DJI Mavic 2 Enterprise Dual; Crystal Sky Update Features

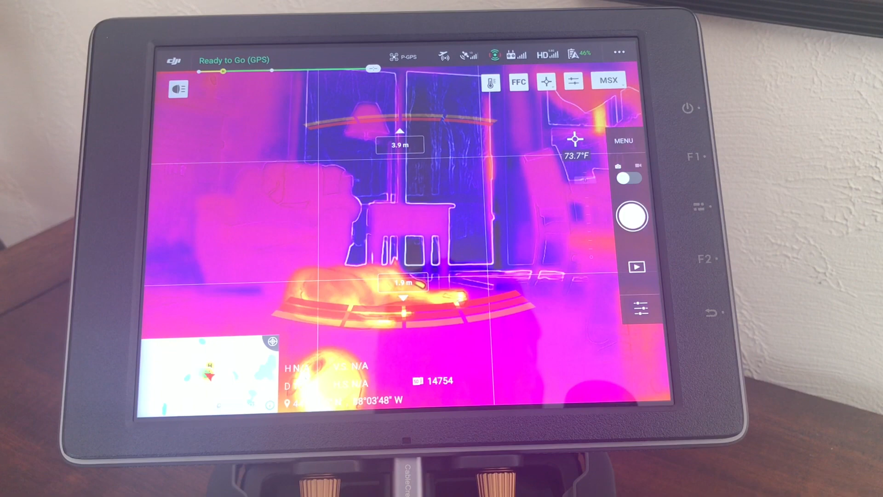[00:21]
On screen: spot 73.7°F
Previously, before the update, the settings for the thermal camera were found buried in this submenu here and then you could access the isotherm and you could access some of the color palettes and other settings.
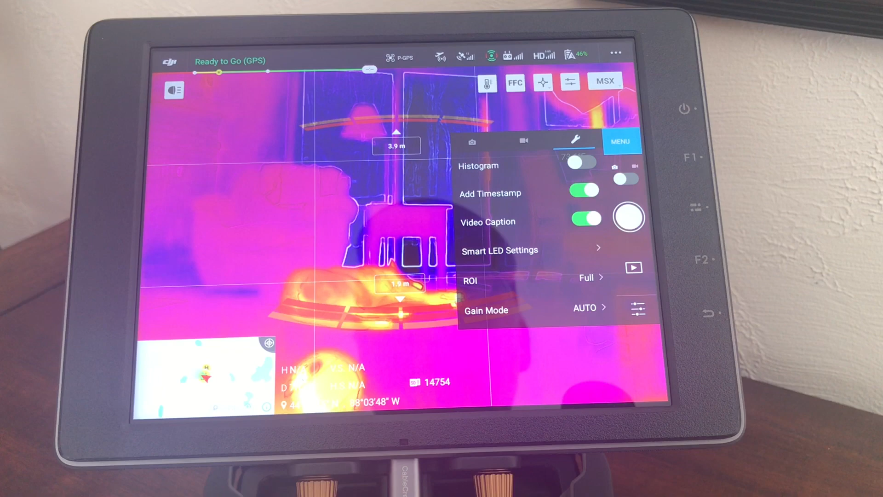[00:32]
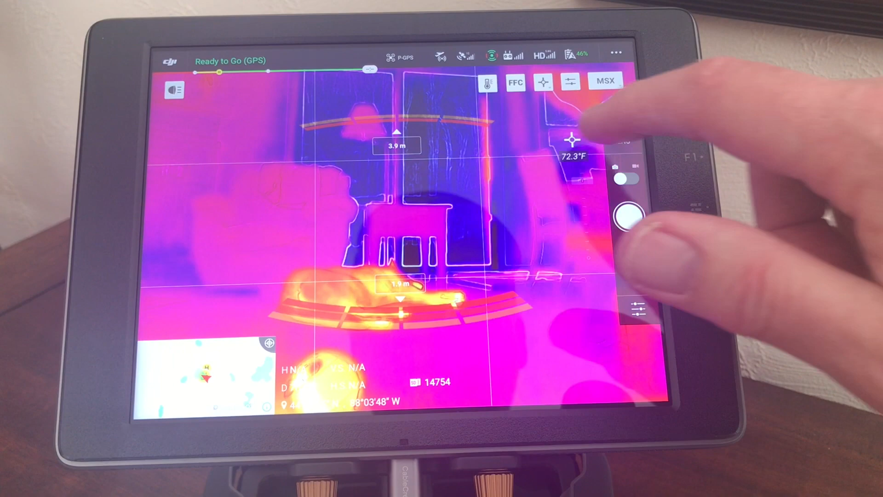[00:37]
On screen: spot 72.3°F
Now what they've done after the update is they've moved them to this menu by touching this icon, this little thermometer icon, it opens up a new submenu down here. So now you've got two icons here. The first takes you into the menu for the color palettes,
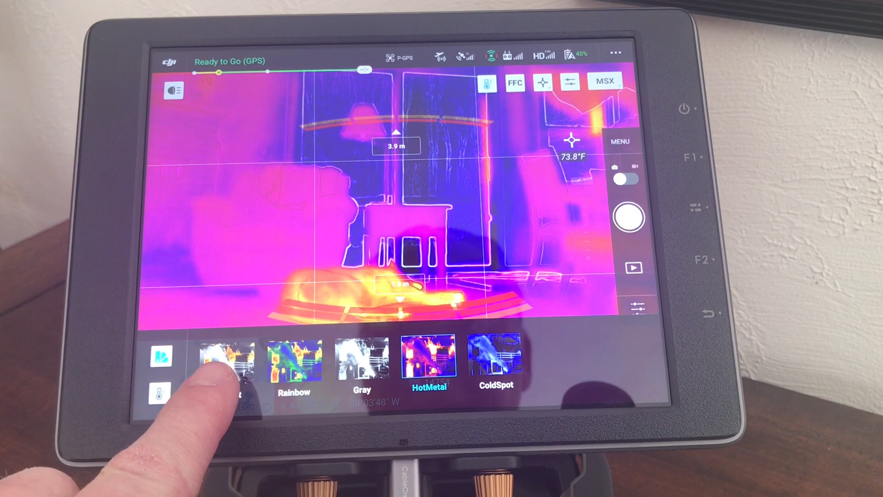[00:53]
On screen: spot 73.8°F
so you can swap between your color palettes here and you can see my pooch laying on the floor there.
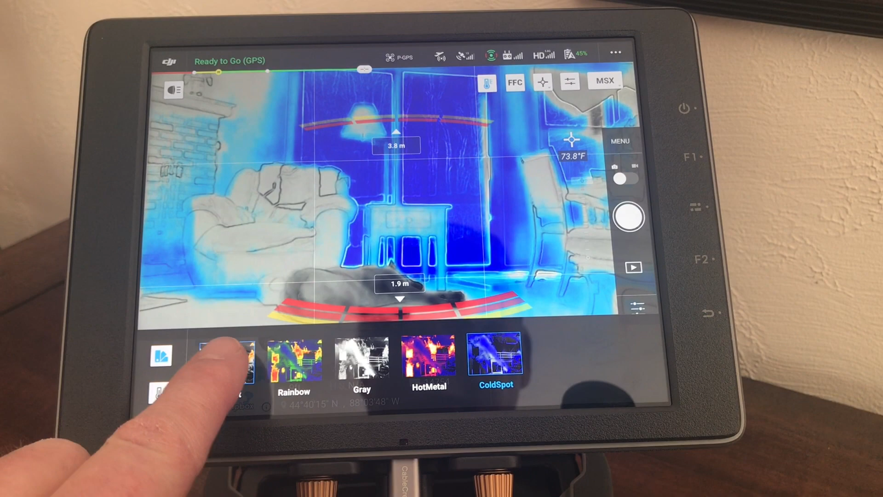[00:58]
On screen: spot 73.8°F
The second takes you into the isotherm menu where you can toggle that on or off here by
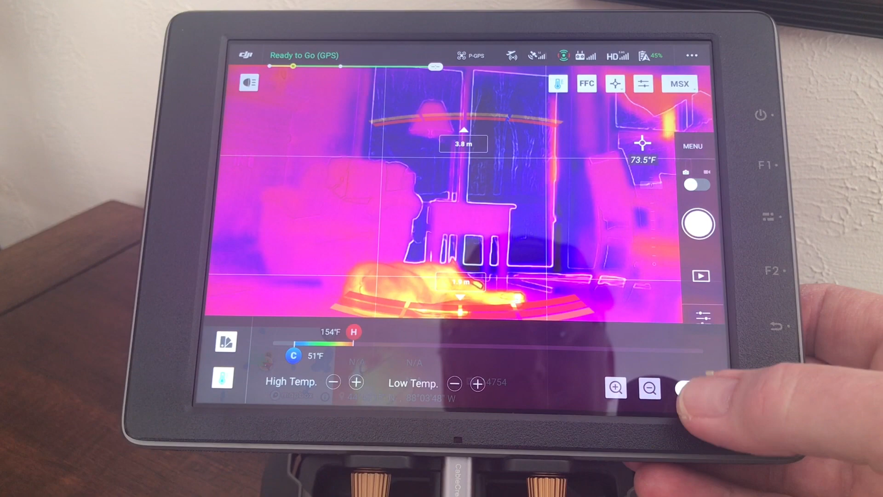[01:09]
On screen: spot 73.5°F
touching that little slider switch and then that takes you into that isotherm menu.
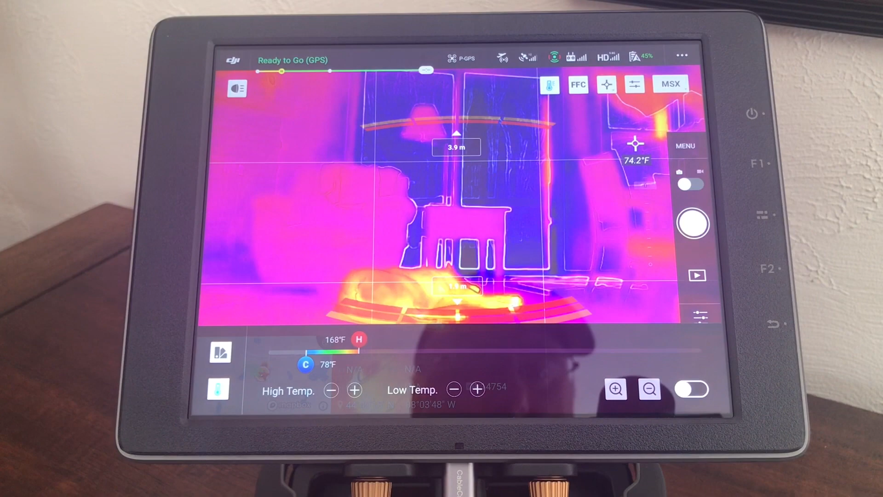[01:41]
On screen: spot 74.2°F
You can turn that on or off and just rely on the automatic settings if you wish, but just wanted to show you after the update that's where these controls are now found. Thanks for watching the video.